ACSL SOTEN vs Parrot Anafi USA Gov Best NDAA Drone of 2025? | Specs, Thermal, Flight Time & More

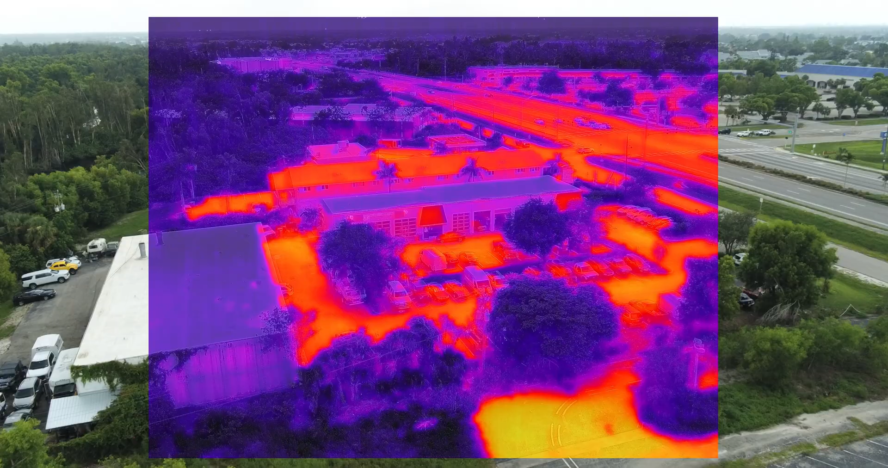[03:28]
but having double the resolution can make a world of difference.